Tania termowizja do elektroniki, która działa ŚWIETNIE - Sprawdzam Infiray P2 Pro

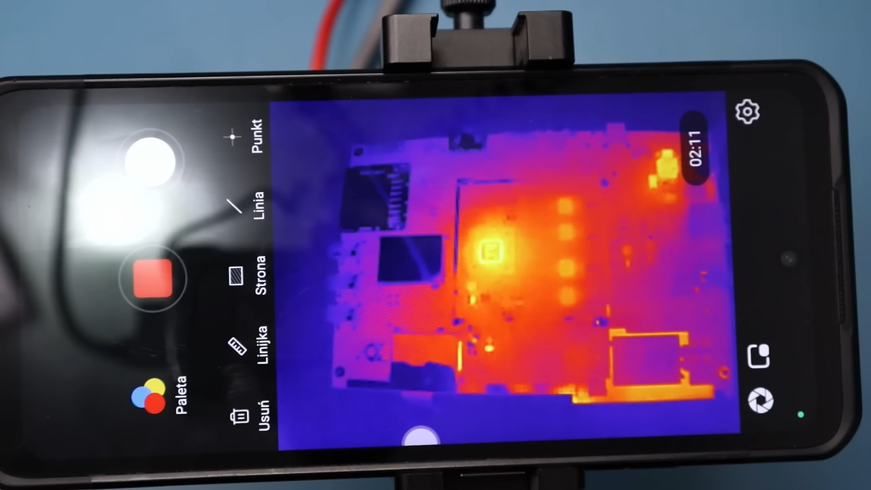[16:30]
O. Fajnie pamięci pulsują. Nie wiem, że ta płyta jest do końca sprawna. Po tylu testach. Ale ładnie widać. Wyłączyłem zasilanie. I teraz sobie wejdziemy z soczewką makro. Zobaczymy z bliska.
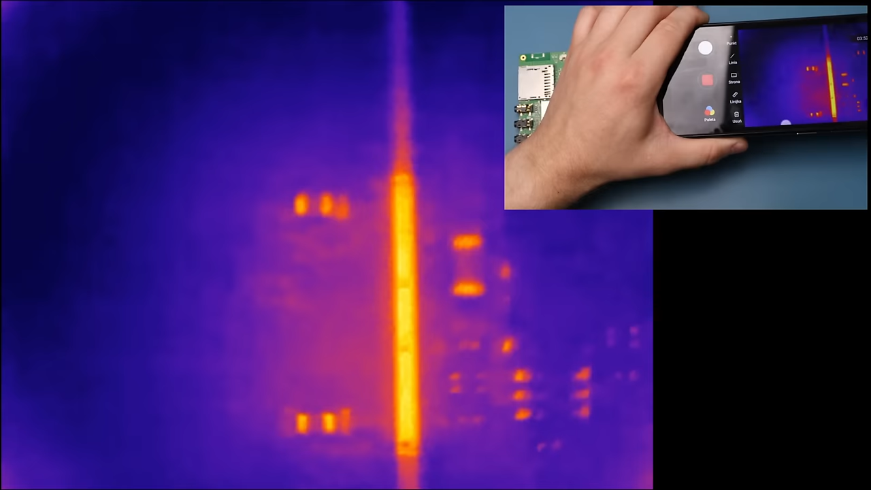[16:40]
Dobra. Jestem w odległości 4 cm. Włączam zasilanie. I zobaczmy.
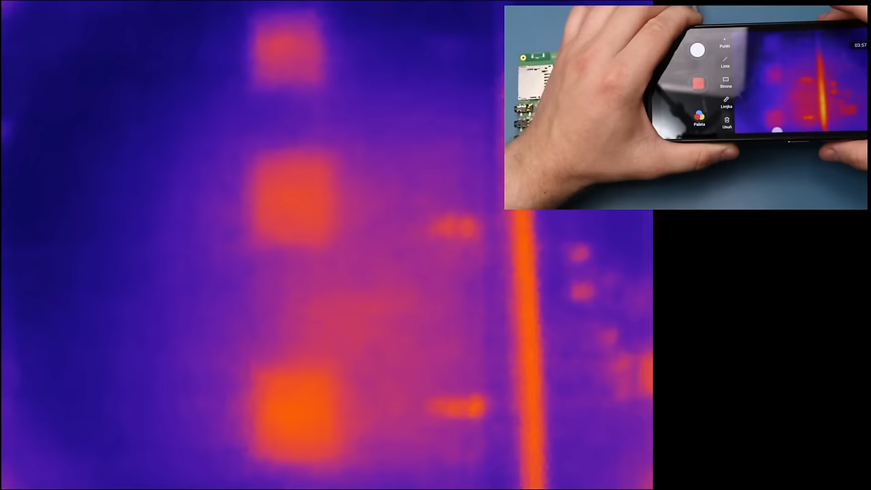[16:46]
Pamięci pulsują. Mamy ceweczkę. Prawie widać napisy. Diodę. W środkiego.
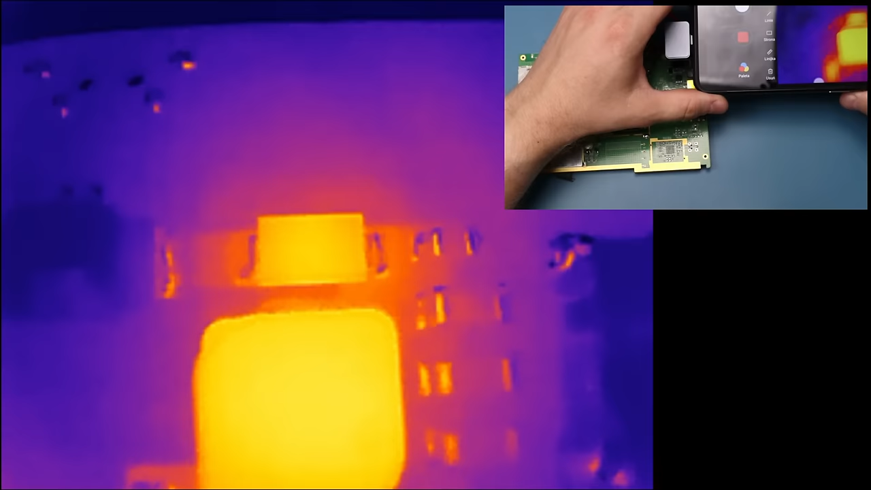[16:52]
Drugą diodę.
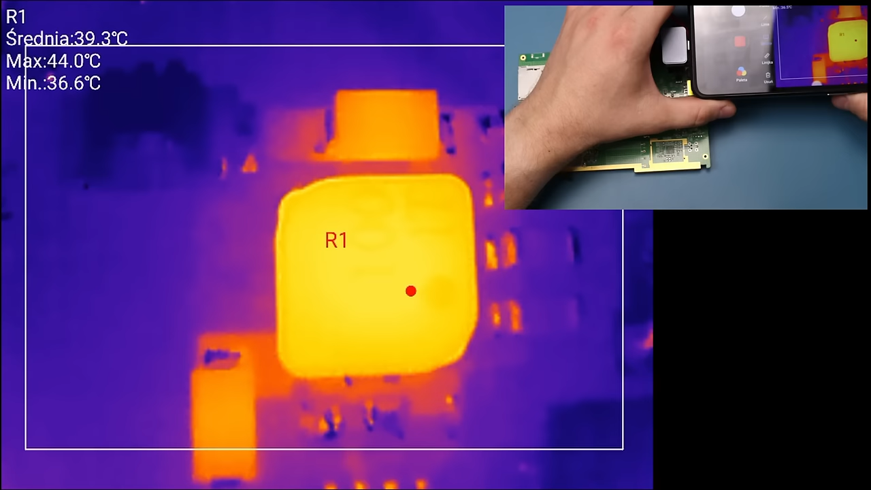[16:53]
On screen: max 44.0°C, min 36.6°C
Dioda 43 stopnie. Minimalna temperatura 36. Tu mamy przetwornicę główną. Tu mamy jakieś mniejsze układziki. To są stabilizatory.
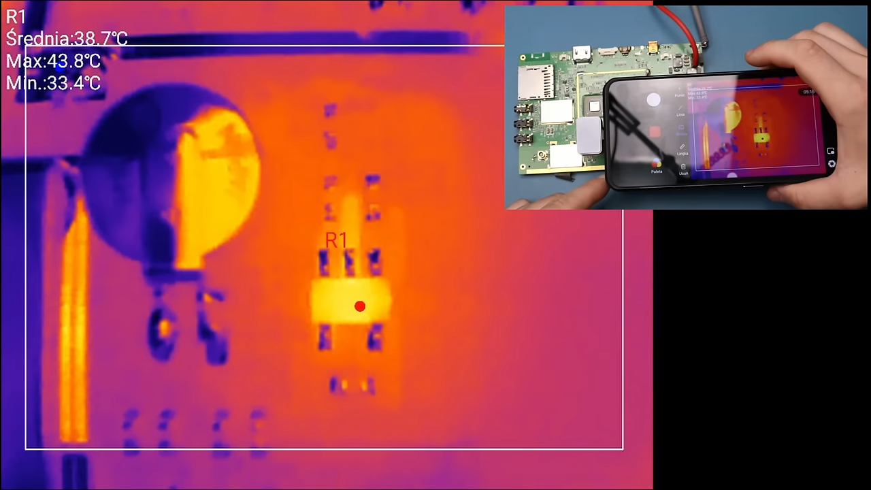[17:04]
On screen: max 43.8°C, min 33.4°C
Tu mamy ten stabilizatorek mały. Bardzo ładnie. Ze ścieżką widać. Tak samo jak w przypadku T2L i T2L. S.
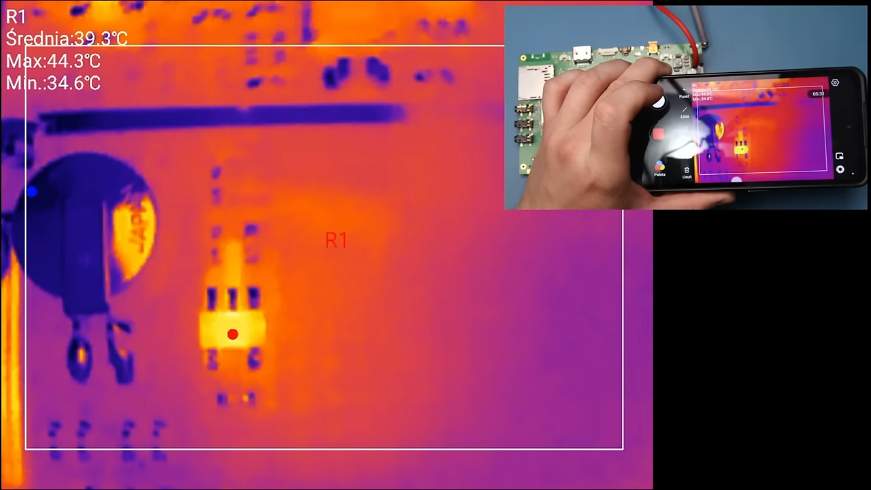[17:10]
On screen: max 44.3°C, min 34.6°C
Spróbuję wyłączyć i włączyć zasilanie. Elegancko. Tu mamy kolejny układzik. Bardzo ładnie widać nawet napisy na tym kwarcu.
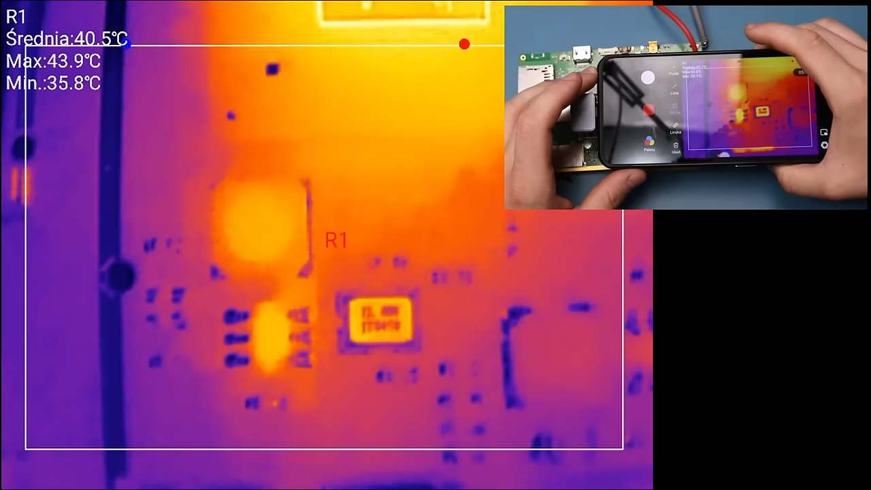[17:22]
On screen: max 43.9°C, min 35.8°C
Jesteśmy w stanie rozróżnić elementy.
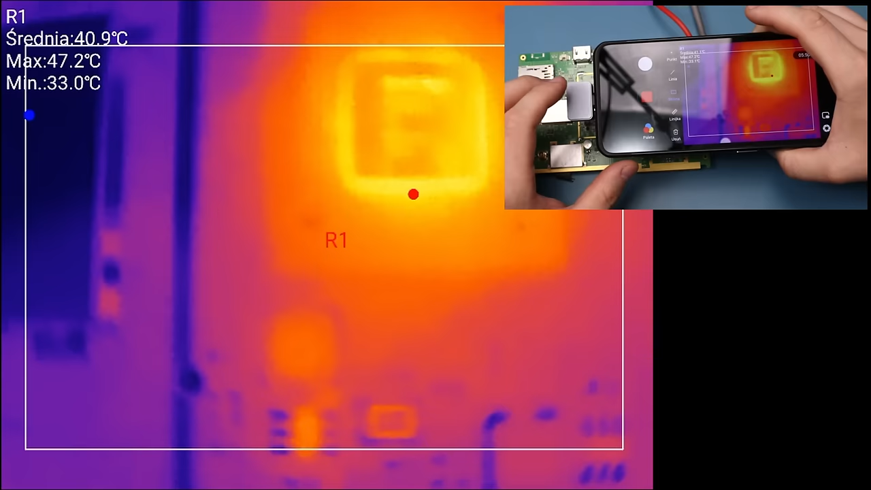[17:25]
On screen: max 47.2°C, min 33.0°C
Bez żadnego wspomagania wizualnego.
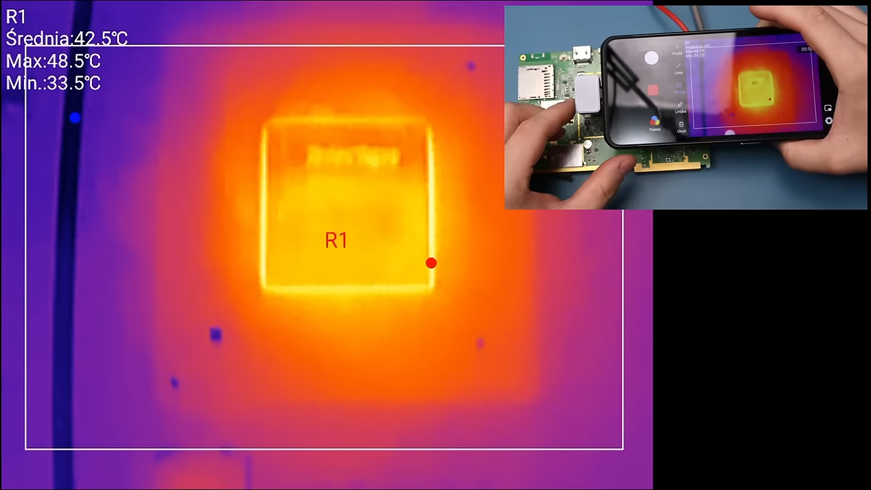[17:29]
On screen: max 48.5°C, min 33.5°C
Tutaj też widać napisy na procku.
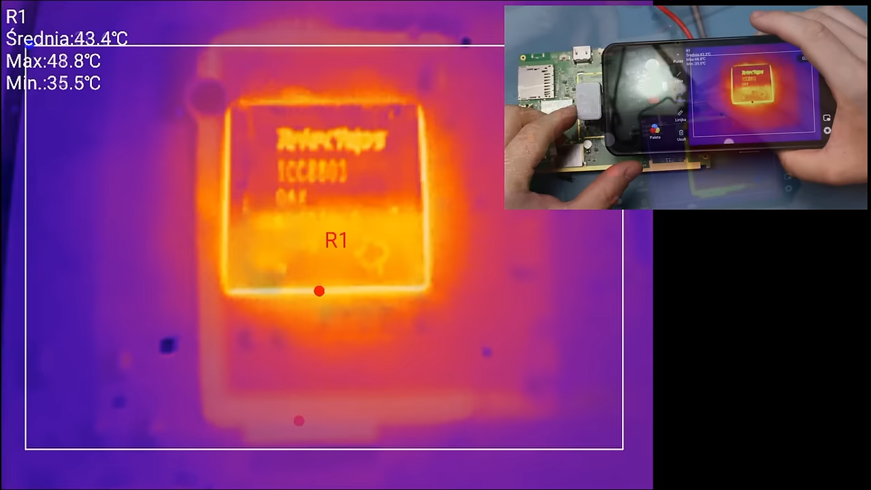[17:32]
On screen: max 48.8°C, min 35.5°C
Kolejny układzik. Widać delikatnie, że pracuje. To wszystko jest sprawne.
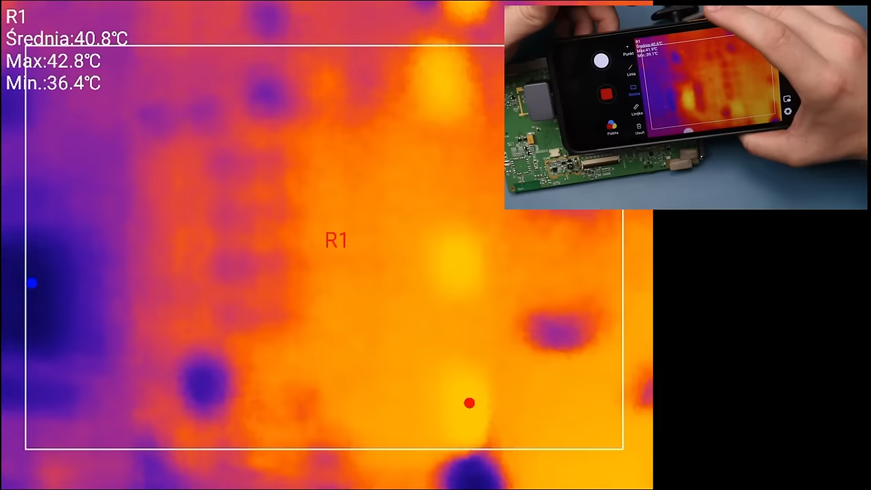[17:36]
On screen: max 42.8°C, min 36.4°C
Także tutaj ta czułość ma ogromne znaczenie.
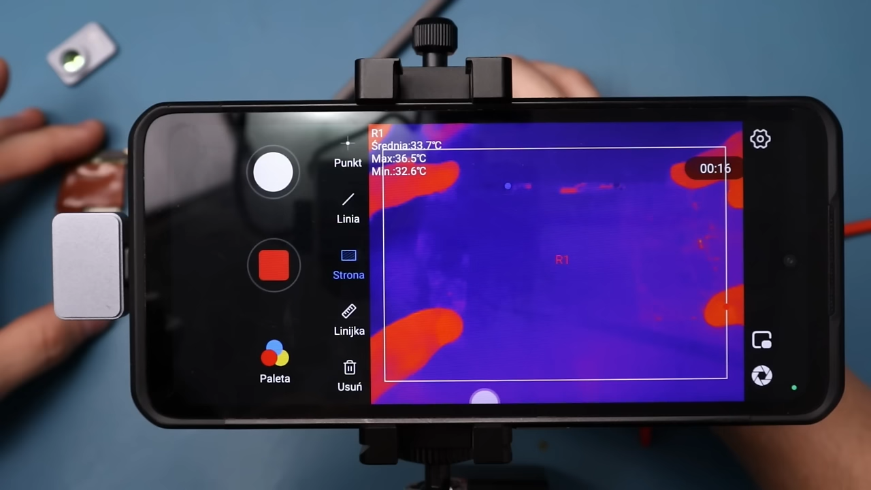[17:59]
On screen: max 36.5°C, min 32.6°C
Bez regulacji kontrastu. Jest to dławik i nie jest on zwarty. Będę musiał szybko włączać i wyłączać zasilanie, żeby przewód mi się nie nagrzał. No i sprawdźmy.
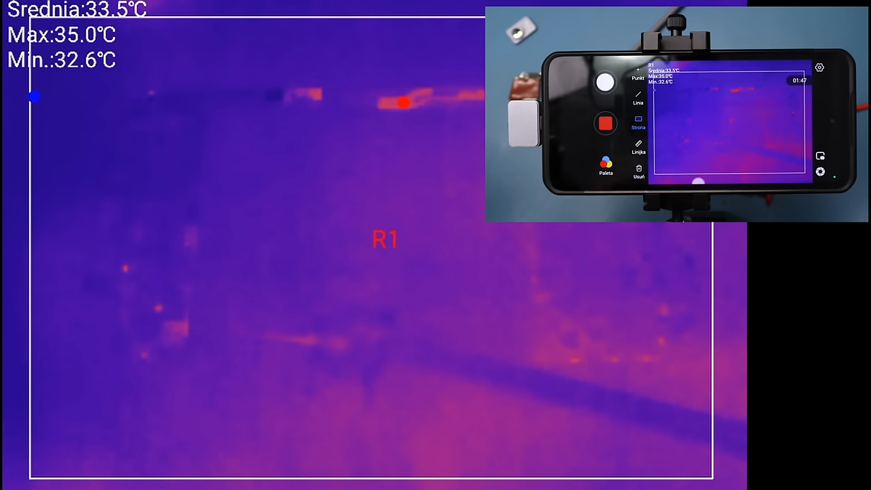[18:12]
On screen: max 35.0°C
Widzicie to? Stąd widzę jak przewód się nawet nagrzewa. Ale sama kropka. Jak najbardziej.
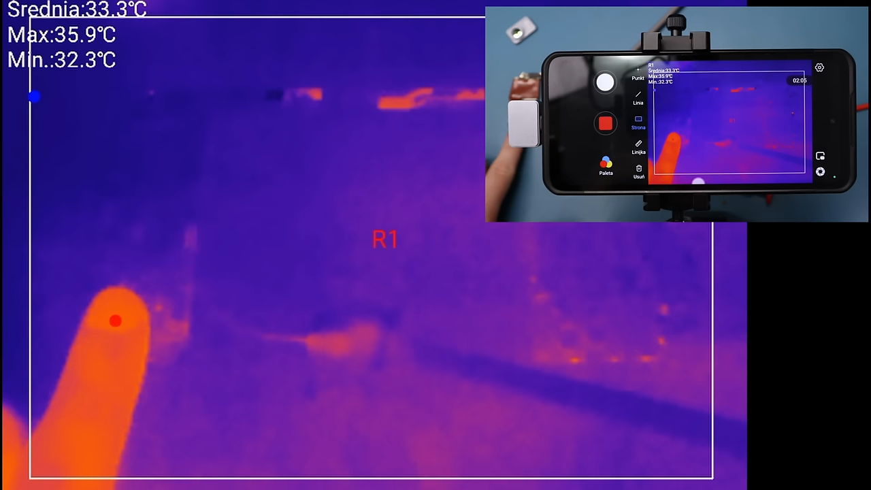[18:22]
On screen: max 35.9°C, min 32.3°C
Bez soczewki makro. Jest widoczna. Niech to troszkę ostygnie i zaraz sobie sprawdzimy makro.
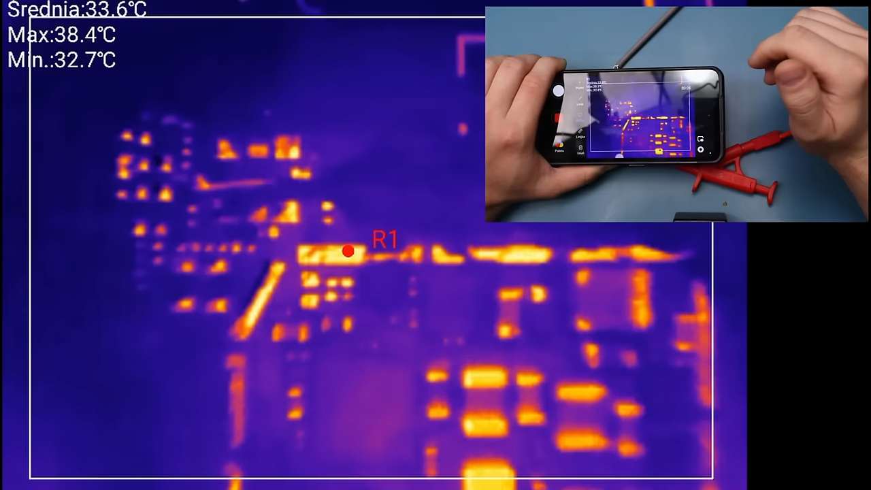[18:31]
Gdzie to było. Gdzieś mniej więcej tutaj, nie? No i zobaczmy. Ho! Przepięknie.
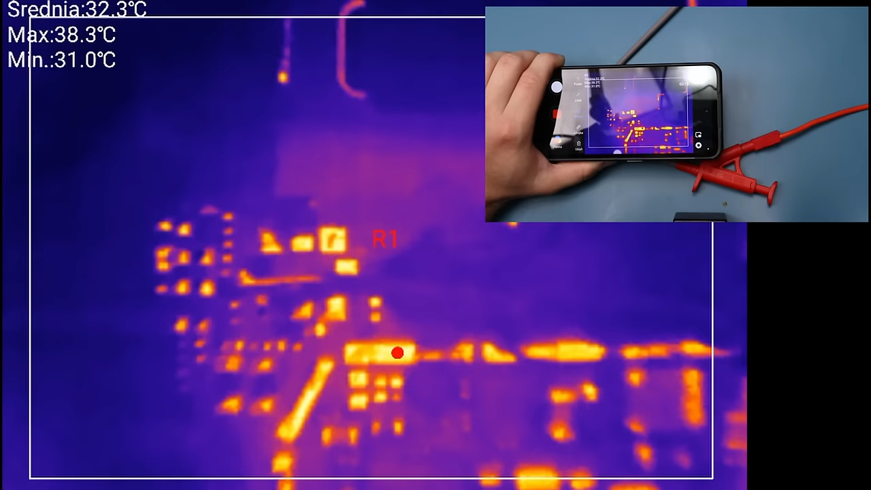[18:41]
On screen: max 38.3°C, min 31.0°C
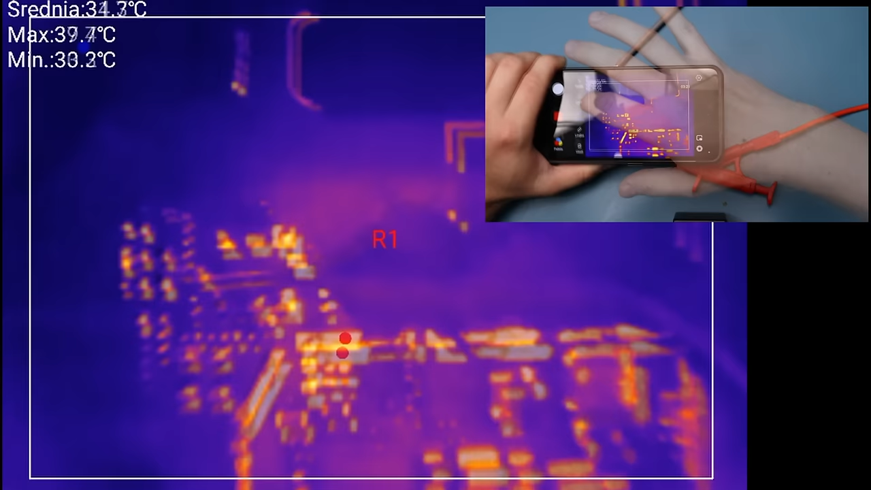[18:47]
Wyłączę teraz pomiar temperatury, żeby zobaczyć ten element w ogóle w miarę dokładnie.
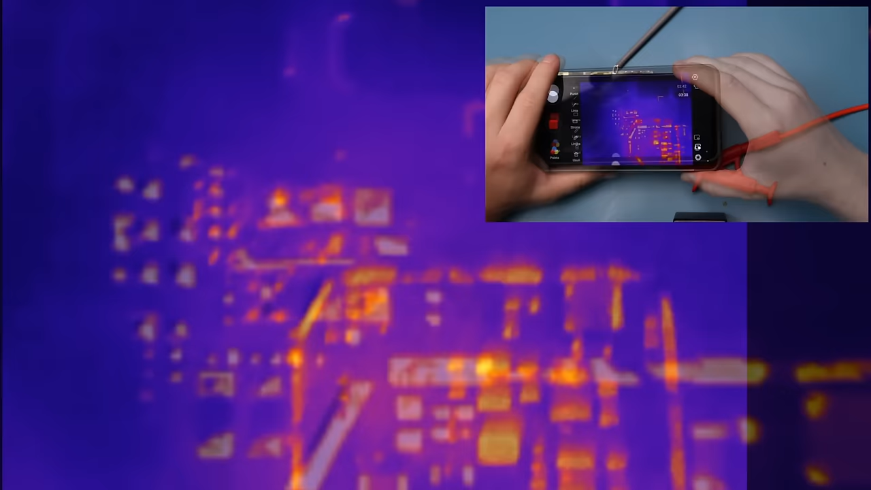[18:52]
No rewelacja. Widać całe kontury tego elementu.
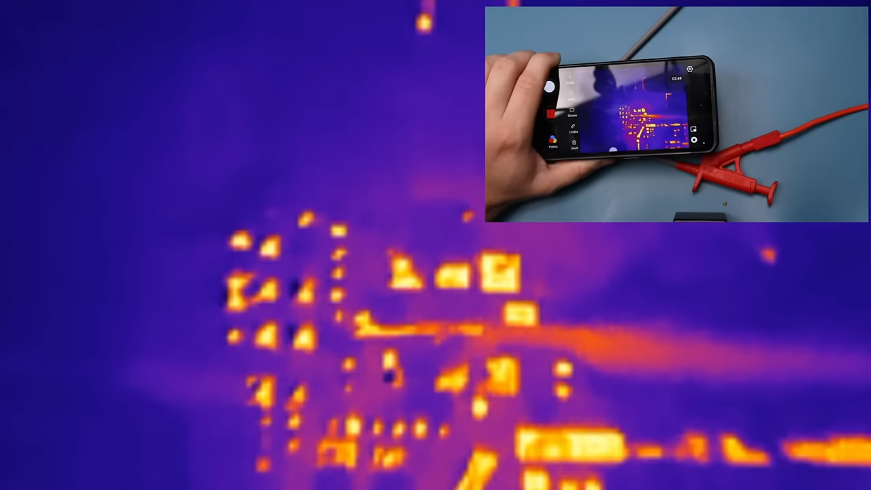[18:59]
Przypominam, że jest to element 0201.